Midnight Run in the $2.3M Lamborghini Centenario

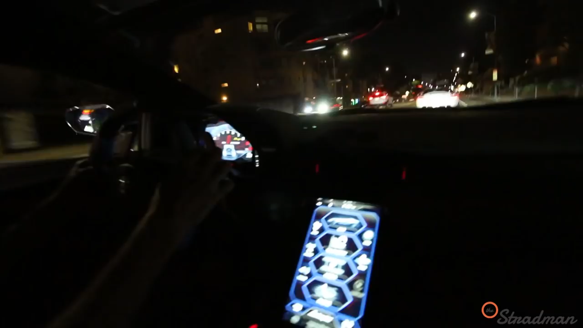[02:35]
Checking that front end lift Yes,
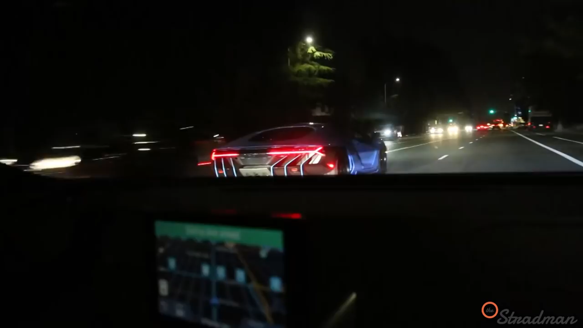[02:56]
The back of that car looks so good
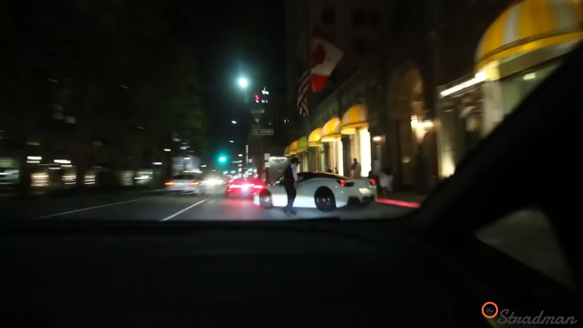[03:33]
the valet is like I'm gone and just like that the ferrari is leaving as well